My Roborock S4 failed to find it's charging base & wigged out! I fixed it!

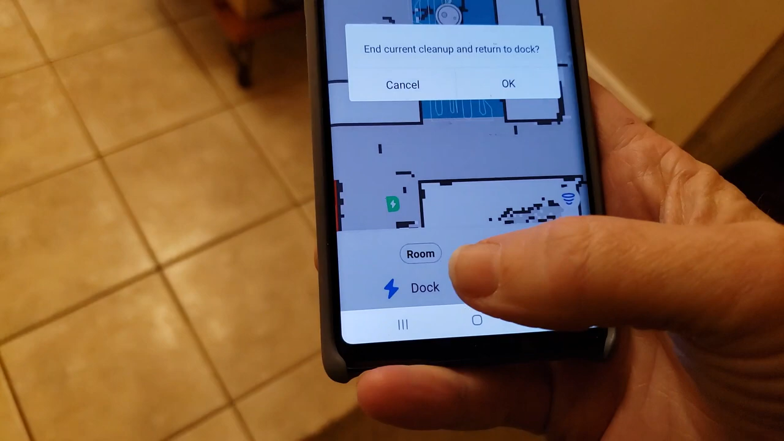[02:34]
Cause I don't, I'm also curious because it thinks, or there's a charging icon right there.
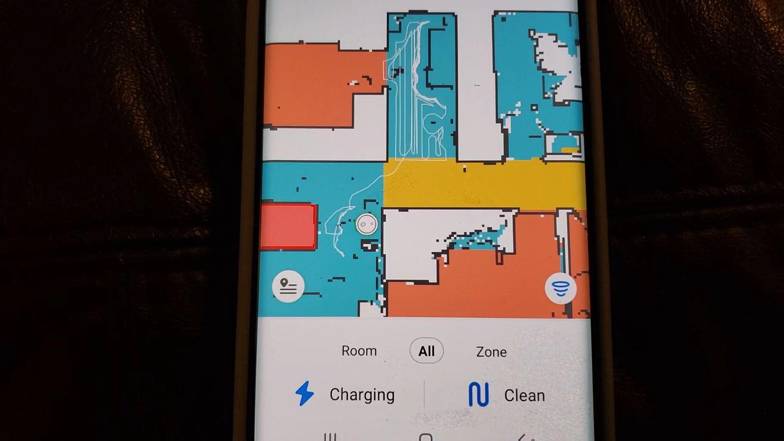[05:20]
And this should simply be me saying, go do this hallway, room cleaning hallway